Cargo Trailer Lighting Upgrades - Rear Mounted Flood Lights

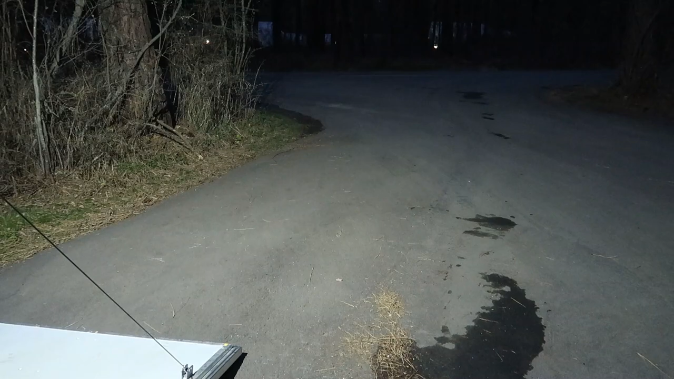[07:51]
As you can see the spot where I'm parked is probably about 75 feet from the road out there. And looking off to the side it kind of gives a nice squared off pattern. That's a function of the scene lighting reflector and the clear lens.